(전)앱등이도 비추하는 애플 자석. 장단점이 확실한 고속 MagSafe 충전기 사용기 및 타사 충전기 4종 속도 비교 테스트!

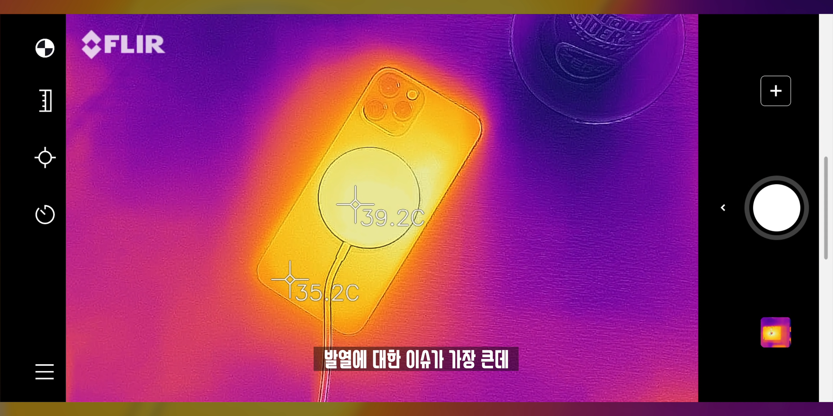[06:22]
무선 충전에서 중요한 것은 이것을 썼을 때 발열에 대한 이슈가 가장 큰데 제가 측정했을 때는 40도 이상을 넘기지는 않았습니다.